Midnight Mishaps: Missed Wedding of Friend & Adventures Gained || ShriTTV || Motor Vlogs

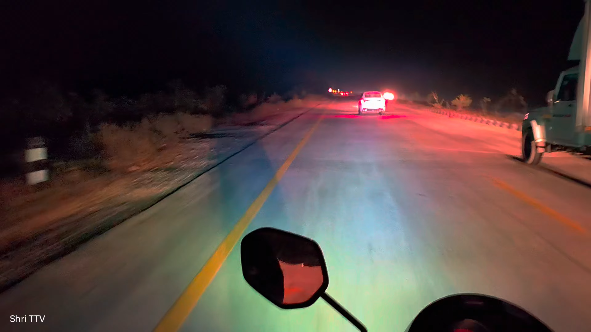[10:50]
गाइस जैसे रात होते जा रही है ठंडी और बढ़ती जा रही है और टेम्परेचर भी बहुत डाउन है।
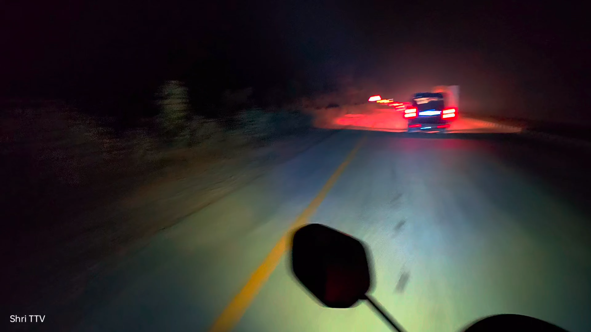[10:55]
ऑलमोस्ट 11 बज के जा चुका है और अभी हम लोग को पहुंचना है, बहुत लंबा डिस्टेंस है। और पीछे मेरा गोप्रो भी डिस्चार्ज हो गया, मुझे पता ही नहीं चला कब डिस्चार्ज हो गया।
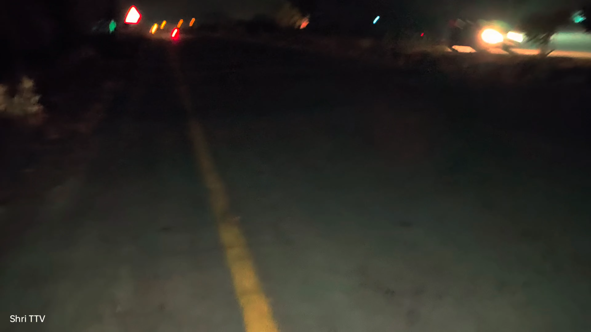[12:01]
तो ऐसे पूरे फंसे हम लोग, तो इतने टाइम से हम लोग घूम रहे हैं यहाँ पे, ऑलमोस्ट एक घंटा हो गया, गाड़ी स्टार्ट ही नहीं हो रही, धक्का मार मार के दोनों का हालत डाउन हो गया।
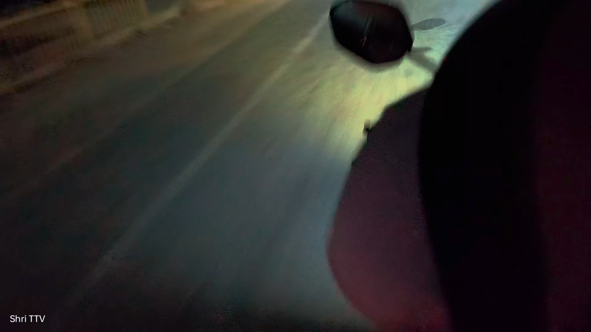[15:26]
फाइनली हम लोग ने एंट्री कर लिया प्रयागराज में और हम अभी हैं फाफा मऊ ब्रिज के ऊपर।